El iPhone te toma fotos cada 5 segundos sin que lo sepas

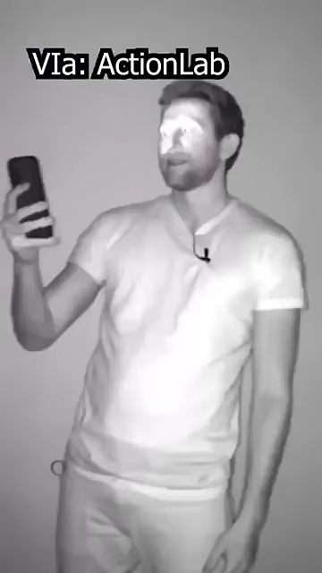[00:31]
What activates is a laser sensor with thousands of tiny points that can only be seen with this camera,
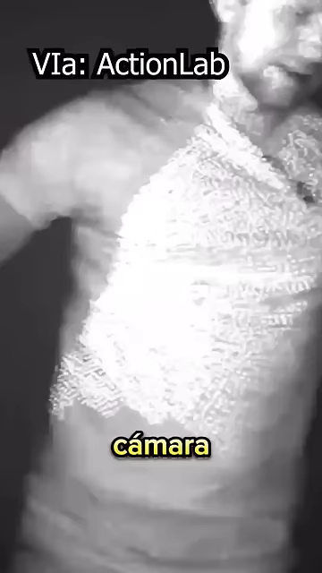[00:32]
and it's the mechanism responsible for recognizing your face to unlock the phone using facial recognition technology and thus scan your face.